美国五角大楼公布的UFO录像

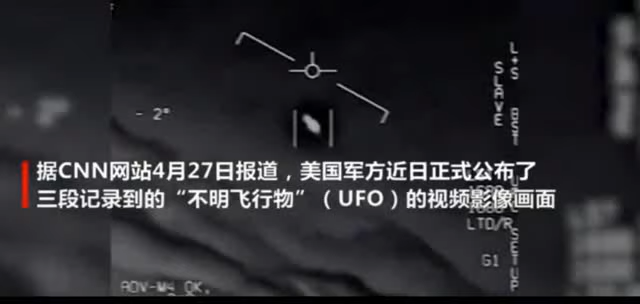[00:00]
to the west. Come on, big dude. That's not an LNS, though, is it? It's not. I do have an LNS, dude.